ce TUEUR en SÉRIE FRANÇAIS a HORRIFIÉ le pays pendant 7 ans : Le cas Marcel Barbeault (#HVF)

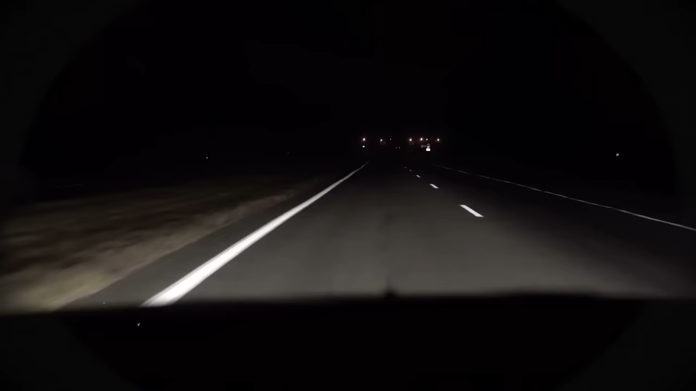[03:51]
Le fourgon, suivi par une voiture qui comporte des inspecteurs de police, fonce à toute vitesse vers la rue Féderbe. Il fait nuit noire à 7h au mois de janvier.